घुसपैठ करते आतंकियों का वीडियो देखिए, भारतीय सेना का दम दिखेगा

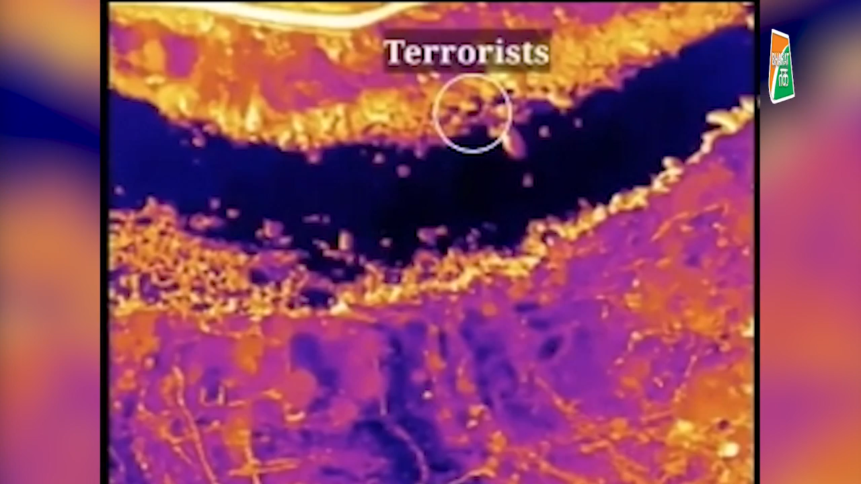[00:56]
जवान हरकत में आए और तुरंत जम्मू कश्मीर पुलिस के साथ मिलकर जवानों ने जॉइंट ऑपरेशन शुरू किया।
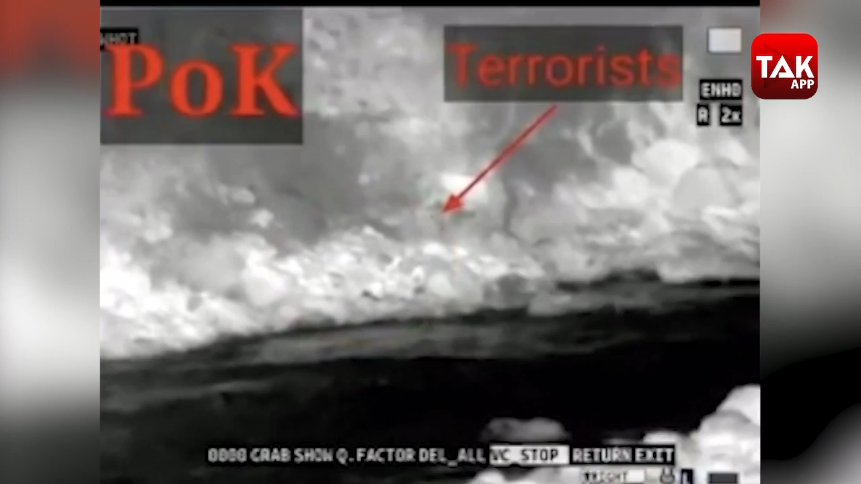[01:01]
ऑपरेशन के बाद ये पता चला कि ये नदी के दूर किनारे से रस्सी से बंधे ट्यूब से कुछ सामान ले जाने की कोशिश कर रहे थे। इसमें दो तीन आतंकवादी शामिल थे और जैसे ही सैनिक वहां
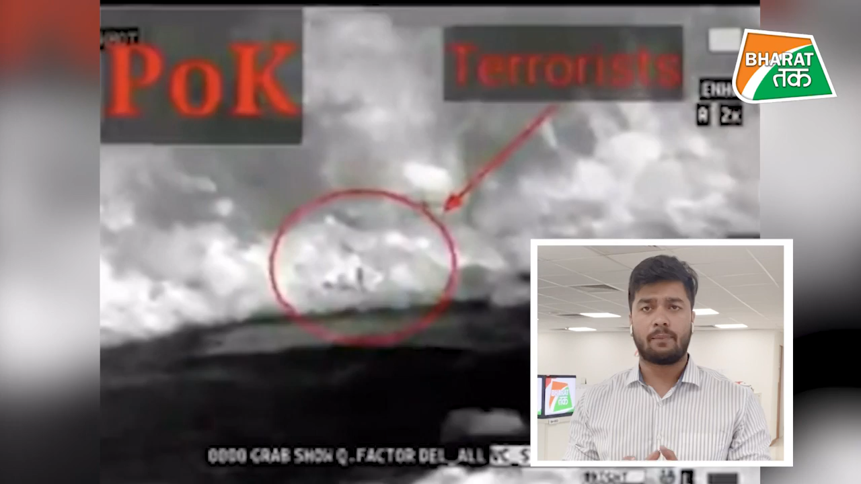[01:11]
पहुंचे तो ये हथियार छोड़कर भाग खड़े हुए। ये सब कुछ हुआ उत्तरी कश्मीर के केरन सेक्टर में, और इस दौरान 4 AK-74 राइफल, 8 मैगजीन, 240 AK राइफल की गोलियां बरामद की गई।